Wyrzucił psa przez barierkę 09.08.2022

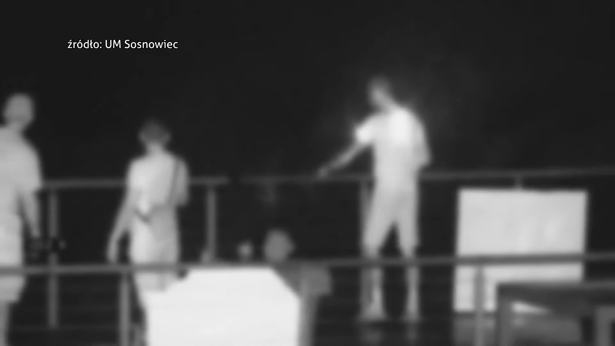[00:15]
Na nagraniu z kamery monitoringu miejskiego widać jak mężczyźni stoją na molo przy sosnowieckich stawikach, po czym jeden z nich z impetem przerzuca psa przez wysoką barierkę mostu prosto do wody.